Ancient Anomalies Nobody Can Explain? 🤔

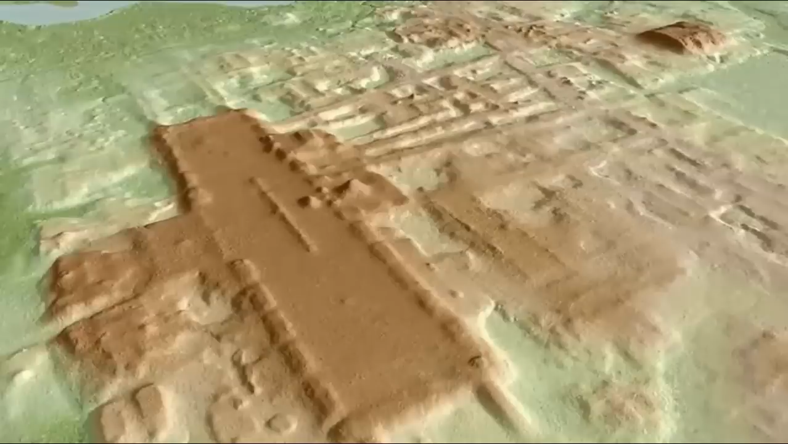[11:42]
and the research being undertaken to understand yet another mega-metropolis
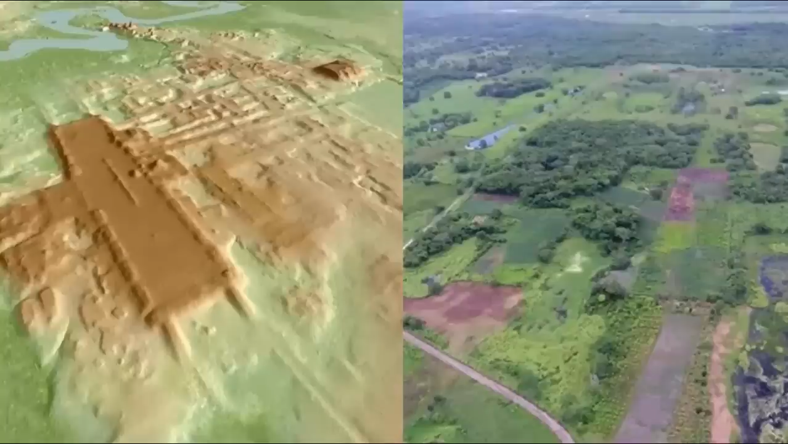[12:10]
Researchers stated, quote, Aguada Phoenix is by far the most sprawling ruin, end quote. In fact, after three years of study,